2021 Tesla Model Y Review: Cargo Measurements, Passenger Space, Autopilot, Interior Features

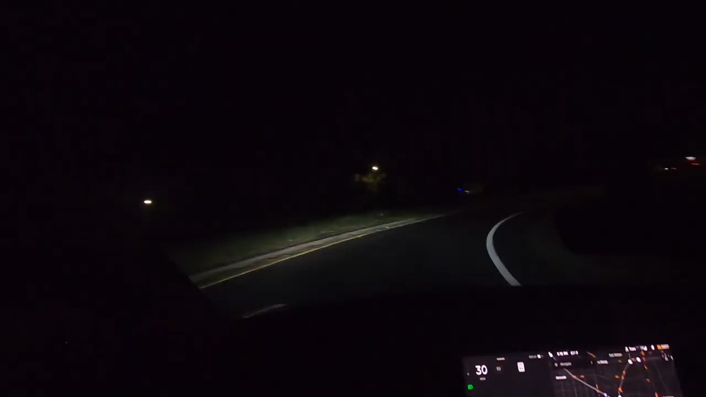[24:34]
all right we're going to do a little more freeway driving at night and
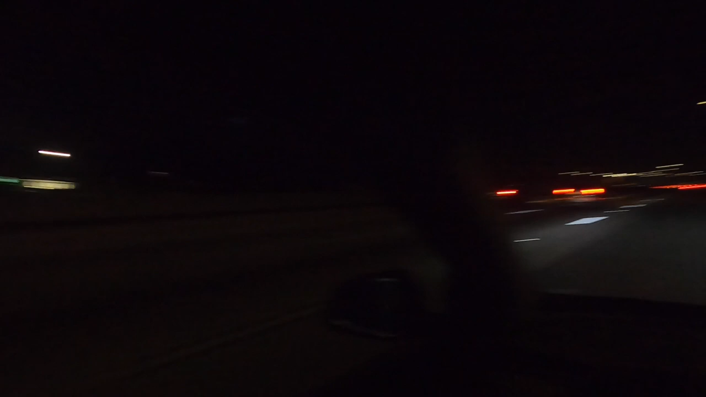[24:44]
we are going to play with the autopilot system now i have all the autopilot settings turned on in the screen so with the right stock the one you use
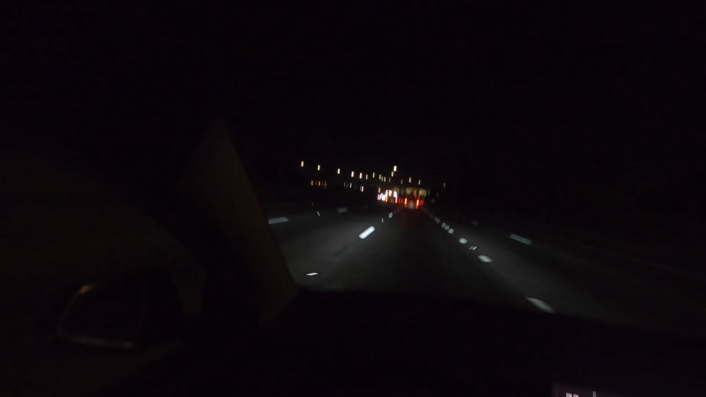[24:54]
to change gear bump that down twice and my autopilot is engaged i'm going to use the right thumb wheel to crank my maximum speed up slightly so that i can keep up with the southern california freeway nighttime traffic and we are going to see what this thing does now when you signal the autopilot will change lanes if it's safe to do so
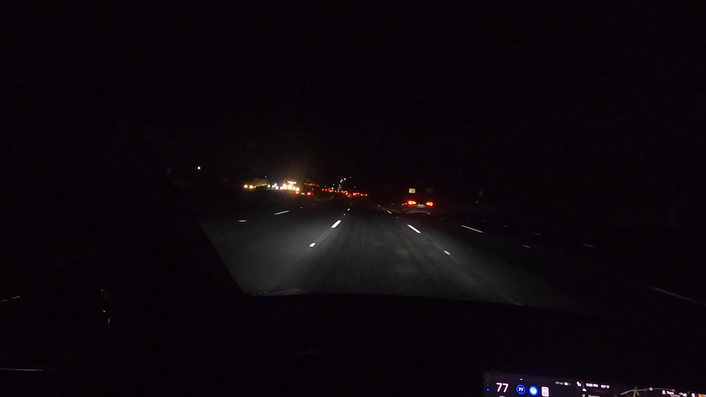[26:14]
the car will see right now it's telling me ah so it tells me to apply slight steering pressure to keep the system engaged and then as soon as i do that it disengages itself so right now i think it's following the car in front of me but the steering's not engaged so i'm going to bump my stock and we're back on it says please keep your hands on the wheel be prepared to take over at any time so my hands are very lightly on the wheel and that doesn't seem to be